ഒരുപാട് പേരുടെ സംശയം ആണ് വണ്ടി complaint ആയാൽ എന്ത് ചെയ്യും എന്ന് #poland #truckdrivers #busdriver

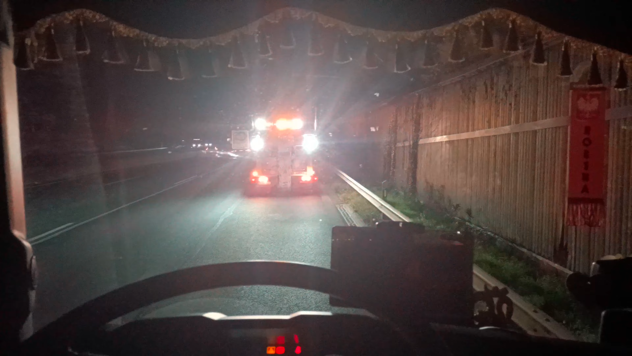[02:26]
നമ്മുടെ വണ്ടി ലോഡും വണ്ടി ആയതുകൊണ്ട് ഇപ്പം ഒരു റിക്കവറി വെച്ചാൽ പറ്റത്തില്ല.
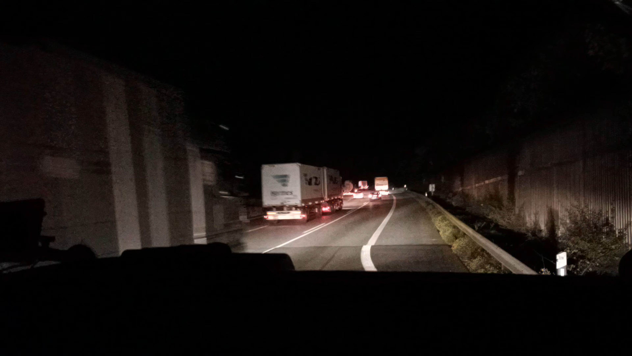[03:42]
അങ്ങനെ പോലീസുകാർ തന്നെ റിക്കവറിയും കാര്യങ്ങളും എല്ലാം അറേഞ്ച് ചെയ്ത് വണ്ടി എടുത്ത് കൊടുത്ത് മാറ്റുകയാണ്. ഇങ്ങനെ നമ്മുടെ ട്രെയിലറും